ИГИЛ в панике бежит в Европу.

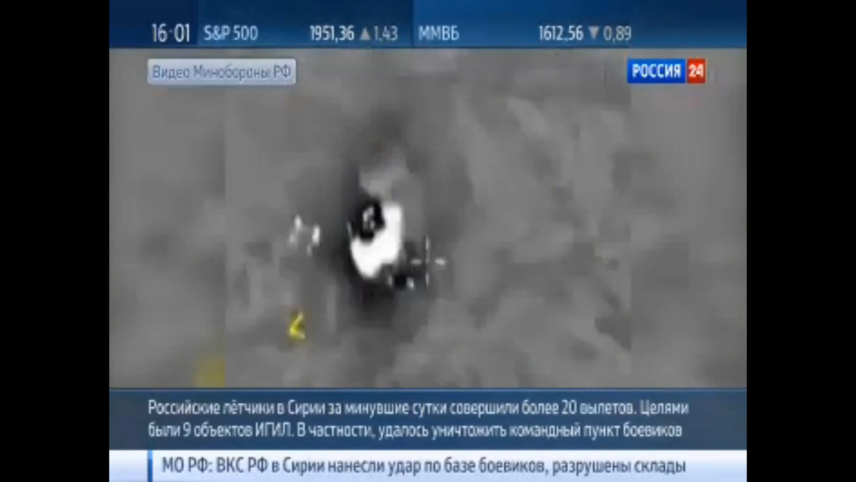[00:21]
Или вот ещё в районе Морете-Нуман, провинция Идли, подработан разветвлённый стратегический объект. Там были и фортификационные сооружения, и склад горюче-смазочных материалов, и 7 единиц техники.
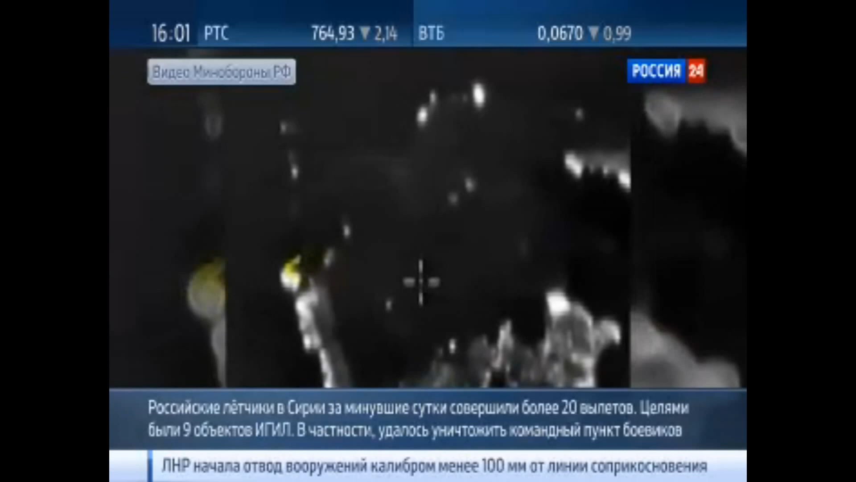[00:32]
Всё уничтожено. На самолётах современная система прицеливания. Она позволяет вести огонь с высоты более 5 километров.